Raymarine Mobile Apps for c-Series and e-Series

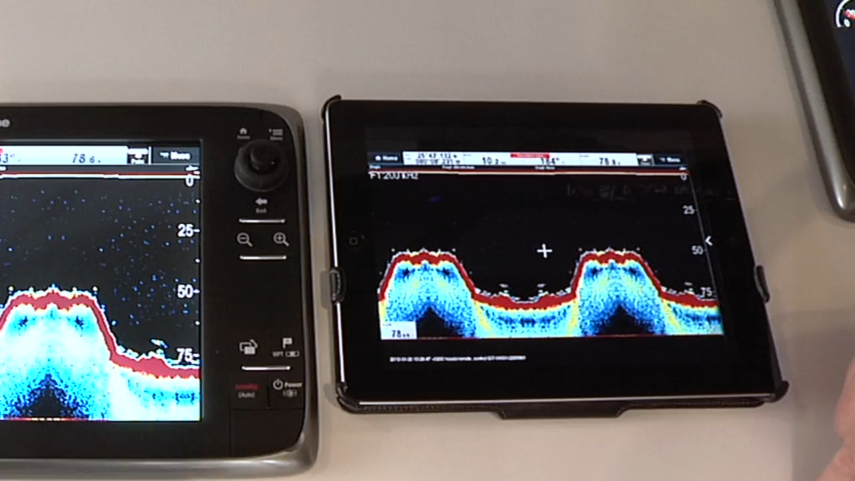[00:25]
sonar, radar, and even thermal night vision right from your smartphone or tablet.
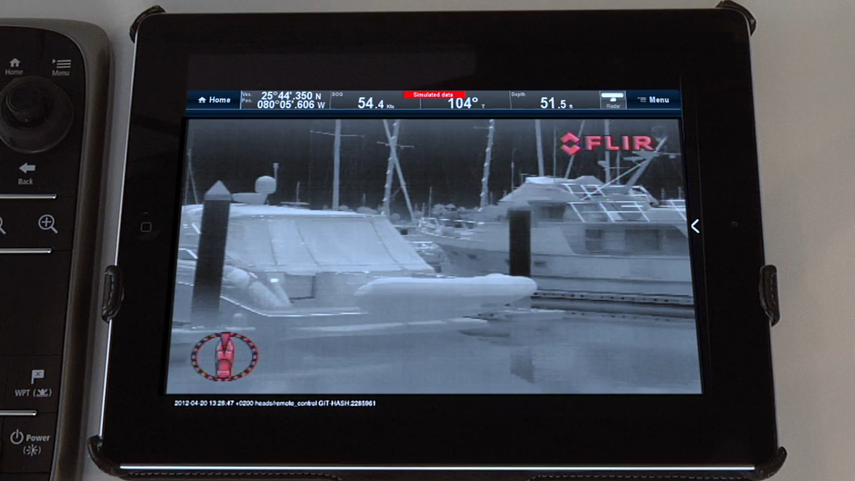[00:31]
The new RayControl app transforms tablets like the Apple iPad into a full-function RayMarine MFD repeater
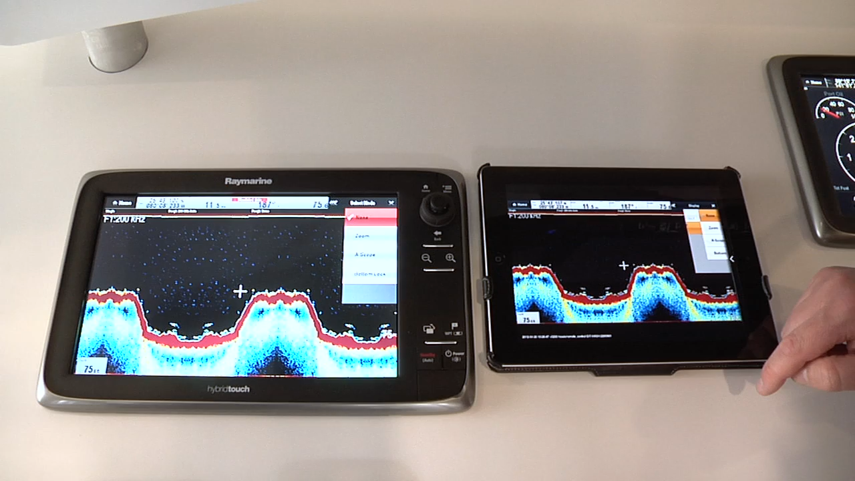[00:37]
with seamless touchscreen interaction between the tablet and multifunction display.
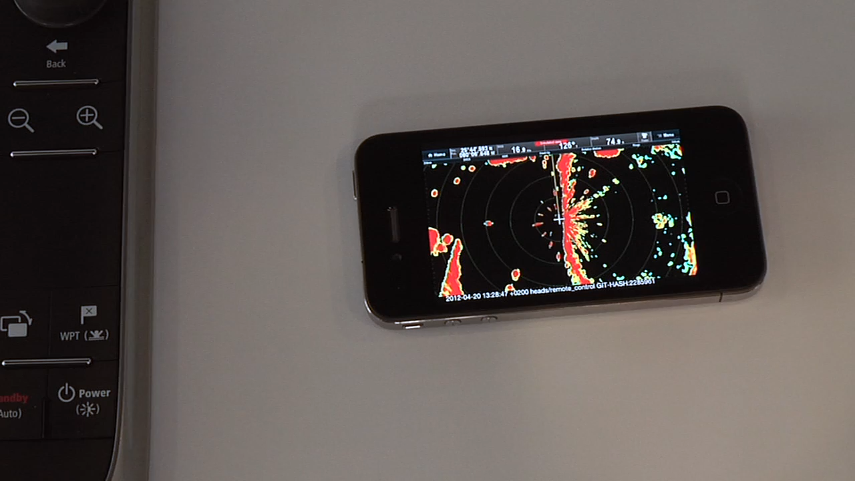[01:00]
RayRemote lets voters switch between a full-screen repeater display and a full-screen virtual keypad with just a tap of the touchscreen.